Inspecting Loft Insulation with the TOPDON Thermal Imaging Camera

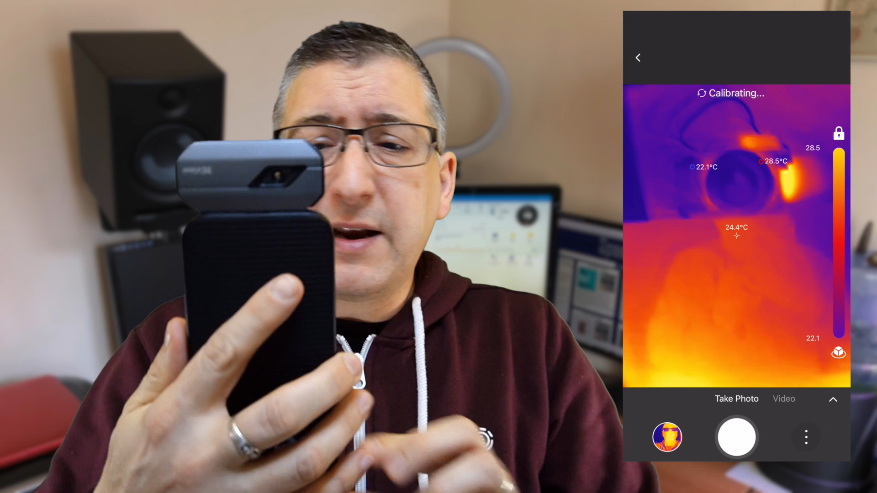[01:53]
On screen: spot 24.4°C, max 28.5°C, min 22.1°C
So you can clearly see there that's my camera right in front of me. Now you could use the extension cable that they provide but I've actually found that you need two hands to use that so it got a bit too tricky. Now the first thing you'll probably do when you get one of these is take a selfie.
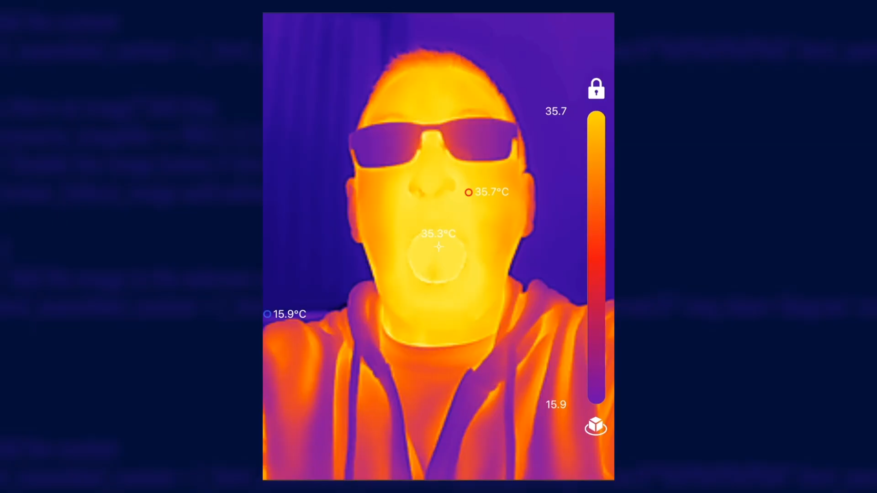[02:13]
Everyone does. And then you'll go walking around your house looking for warm things to point it at. Like the nearest animal or family member. So go on, you'll need to spend a few minutes to get that out of your system before we can settle down to do some proper work.
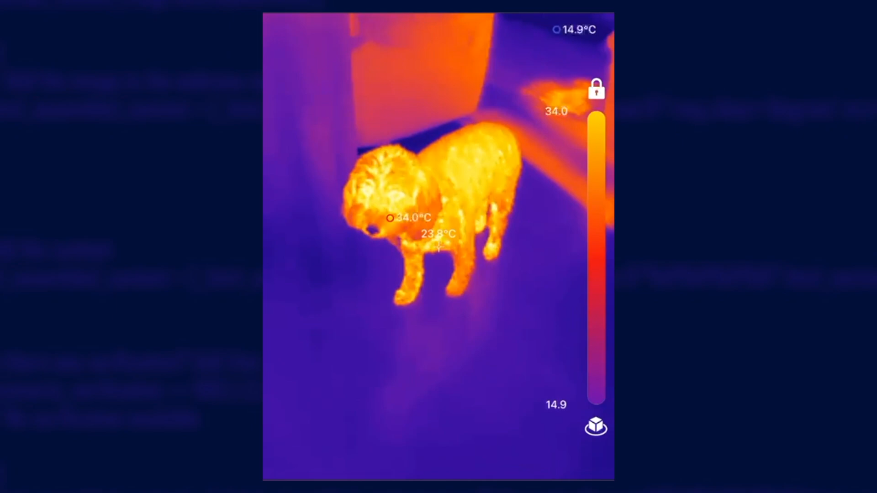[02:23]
On screen: max 34.0°C, min 14.9°C
So there are two options in the app, photo or video. Do you want to shoot a video or do you want to take still photos?
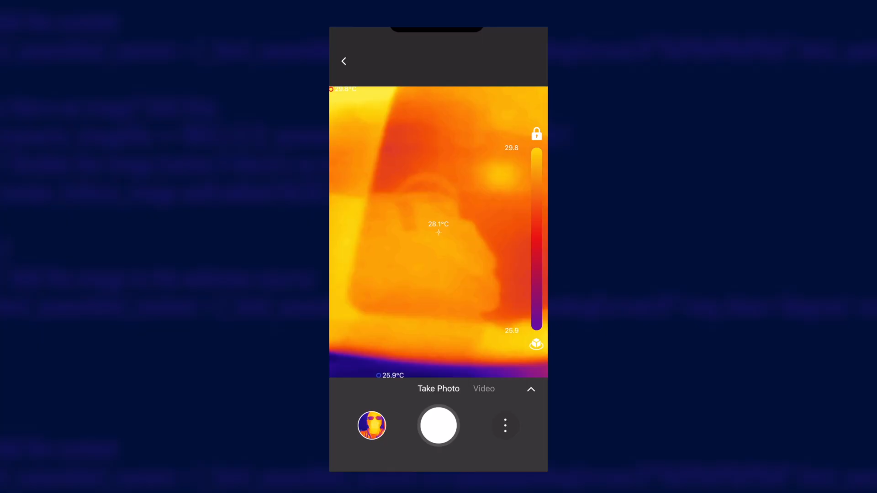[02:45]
You can turn this off by tapping the three dots button and turning off auto shutter.
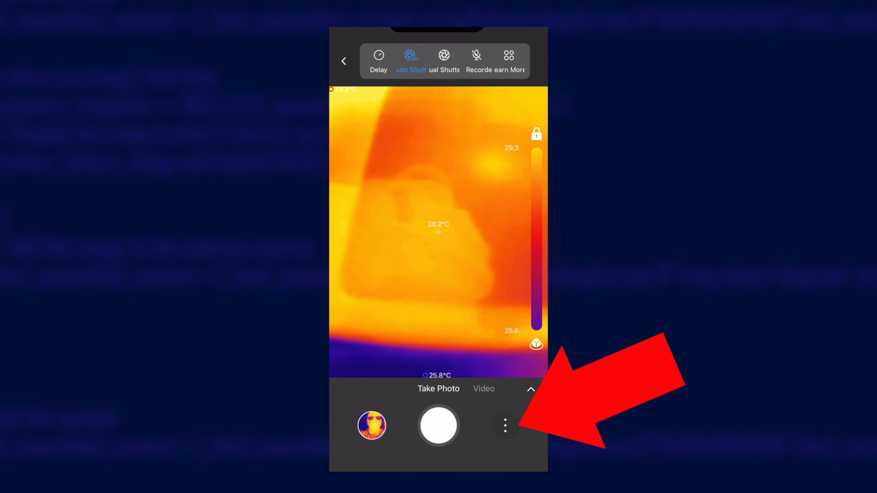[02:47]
On screen: spot 28.2°C
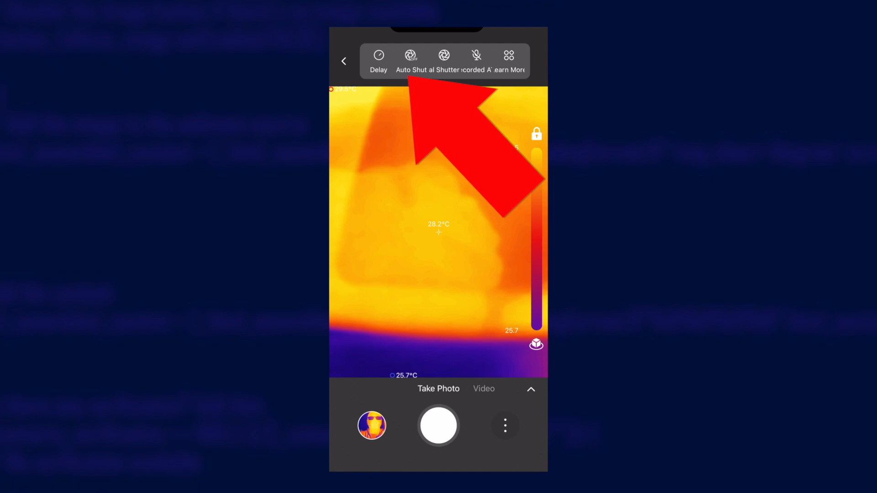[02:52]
On screen: spot 28.2°C
Now you will need to remember to tap the manual shutter every now and then or your readings may start to drift from reality.
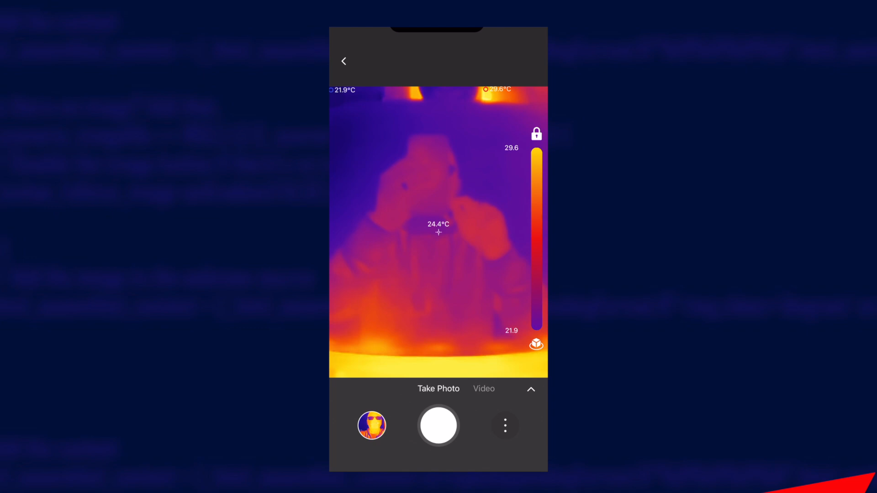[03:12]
On screen: spot 24.4°C
You turn this on by tapping the little up arrow that's down at the bottom and then the little picture arrow
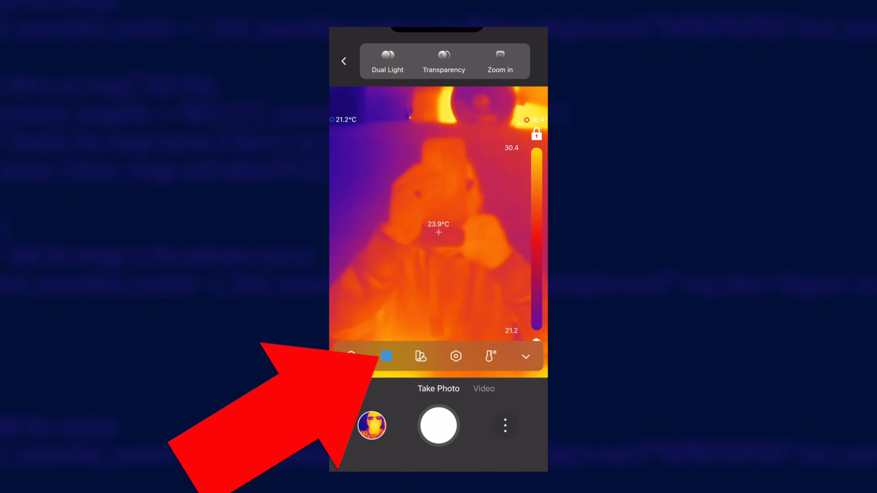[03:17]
On screen: spot 23.9°C
and then you need to tap dual light up at the top.
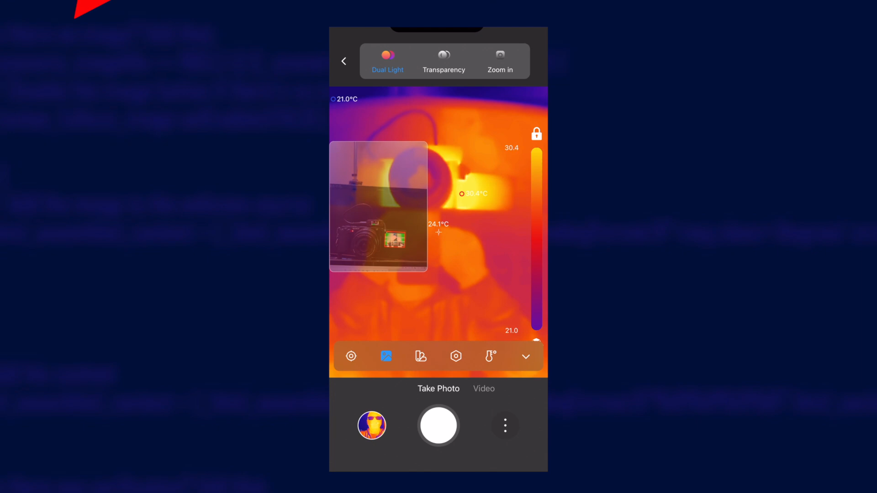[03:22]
On screen: spot 24.1°C
There's some instructions there on the screen now but then you have to kind of drag and resize your
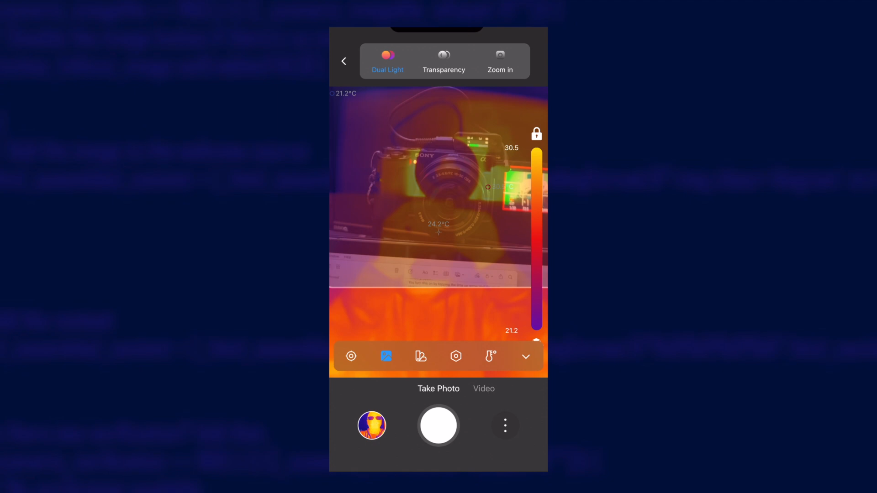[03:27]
On screen: spot 24.2°C
overlay image until it matches with the thermal imaging output.
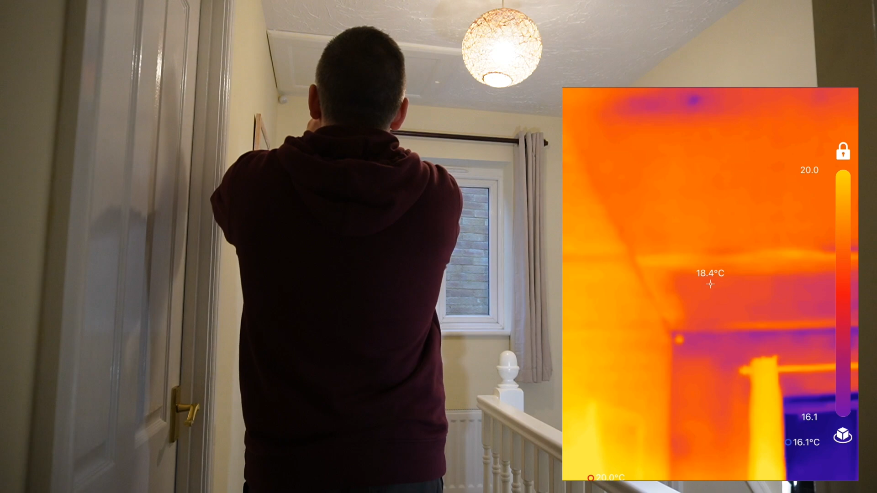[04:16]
On screen: spot 18.4°C
So if I point at the loft hatch itself you can see it's not too bad it's pretty well insulated.
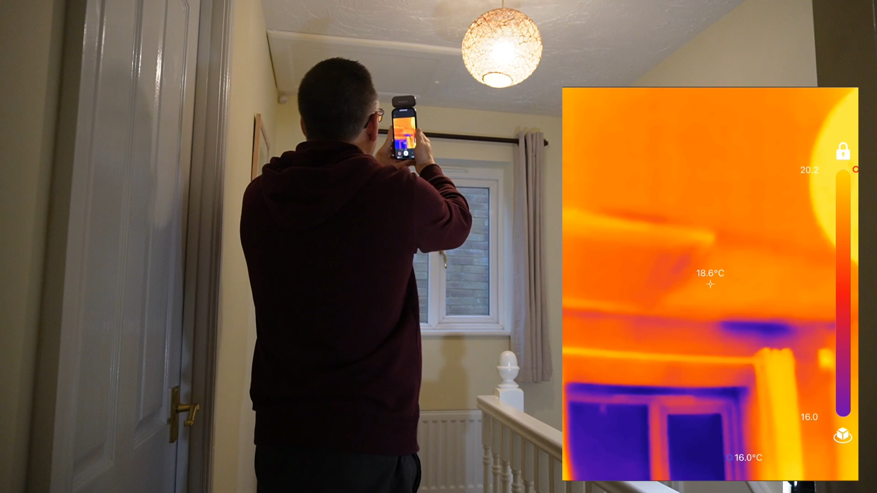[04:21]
On screen: spot 18.6°C
We've got a cold spot in the corner over there that's showing up like a deep blue. Same as the windows really so that must need addressing.
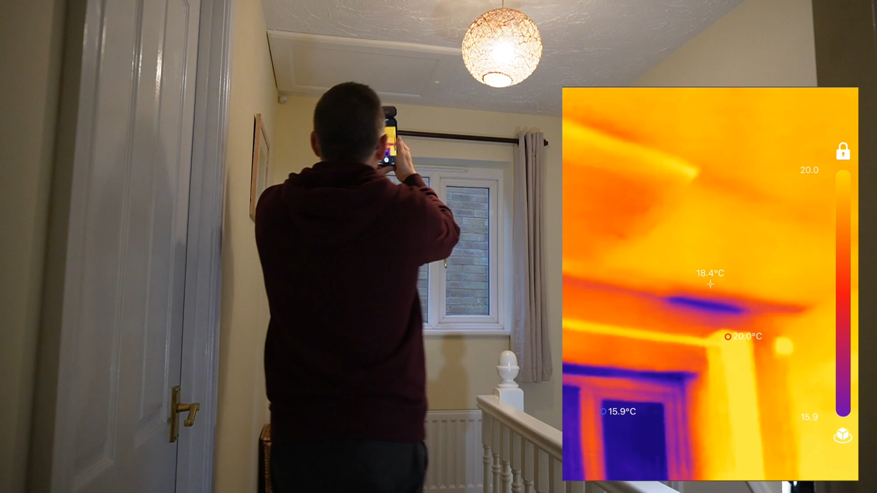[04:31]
On screen: spot 18.4°C
If I come back a bit I can see some bars running across there. Those must be the joists in the loft.
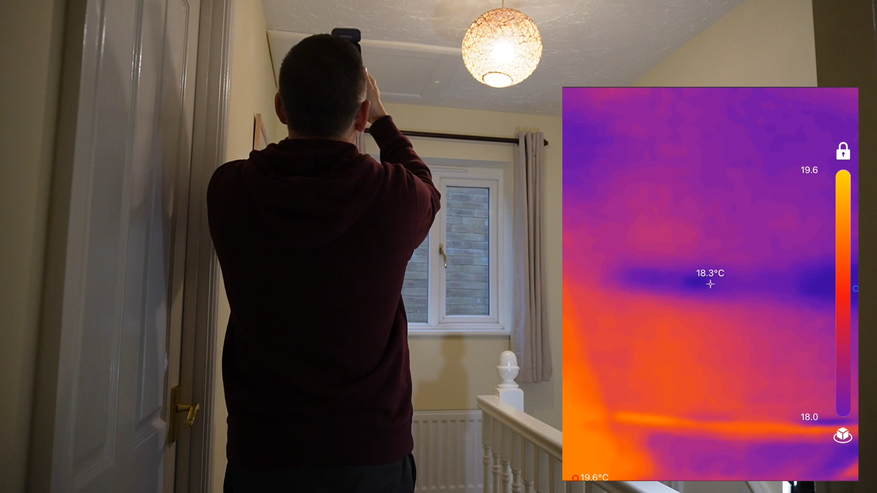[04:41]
On screen: spot 18.3°C
I don't think there's going to be much I can do about that because there's boards sitting right on top of them.
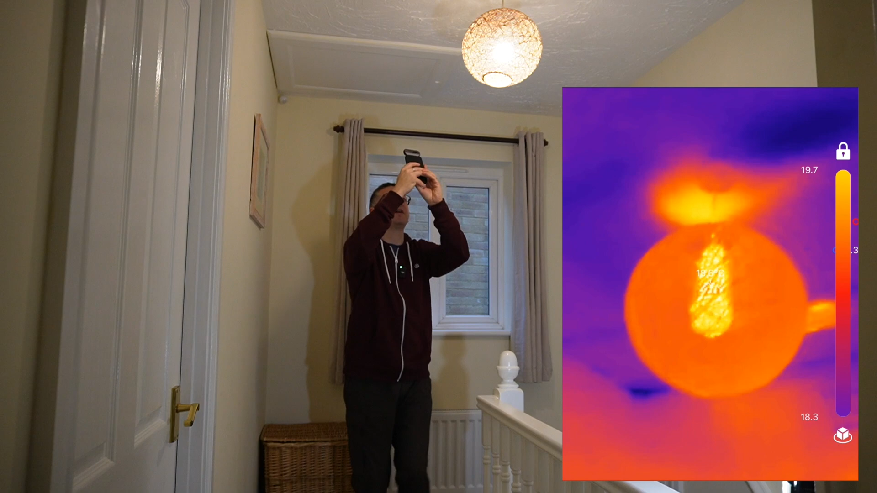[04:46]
If I turn around and look in the other direction yeah you can see the joists quite clearly.
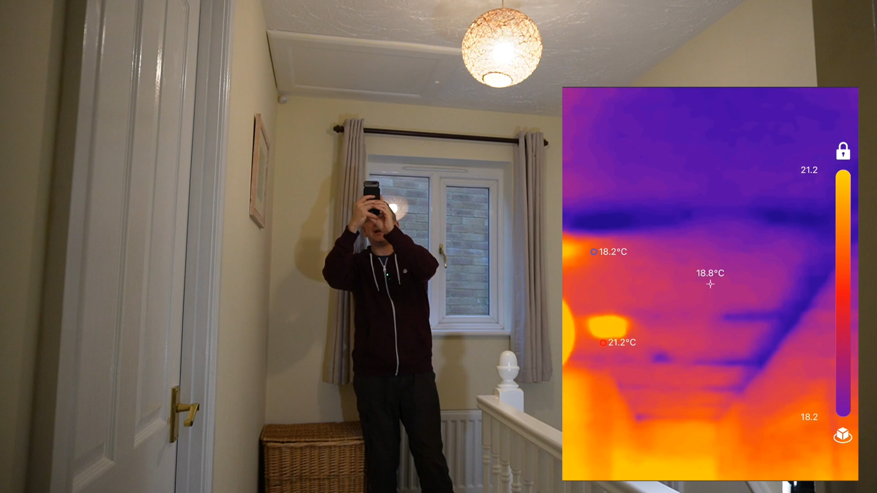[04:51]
On screen: spot 18.8°C
Not much I can do about that.
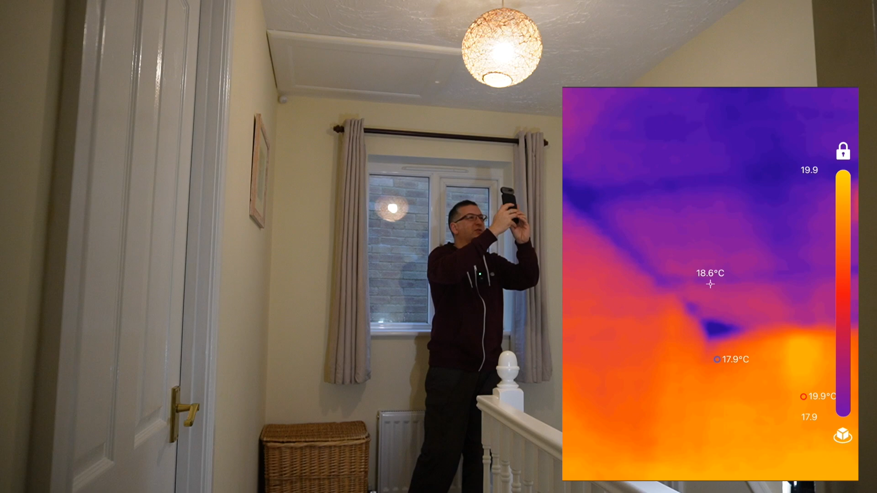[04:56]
On screen: spot 18.6°C, max 19.9°C, min 17.9°C
Bit of a cold spot in that corner there above the stairs and then this bit
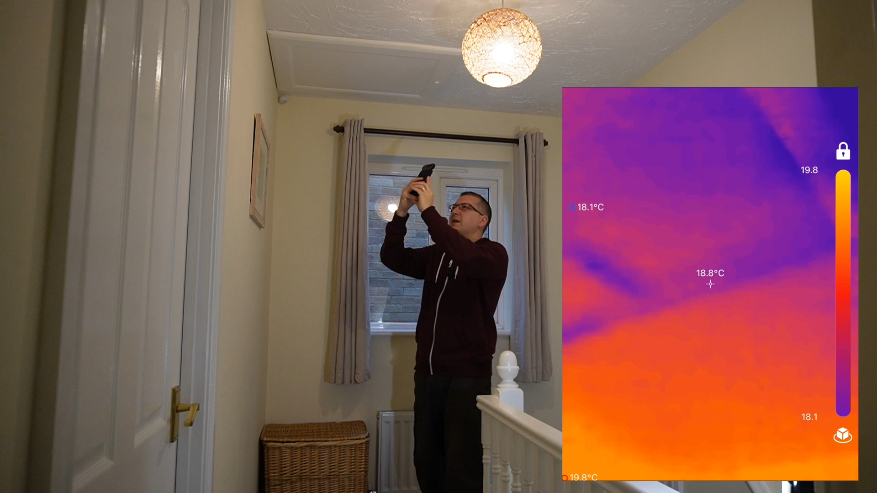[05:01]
On screen: spot 18.8°C, min 18.1°C
down here looks like along the edge of the wall might be a bit of missing insulation so that's certainly first thing to have a look at. So now I'm in our bathroom which is why it's gone a little bit echoey I imagine on the audio and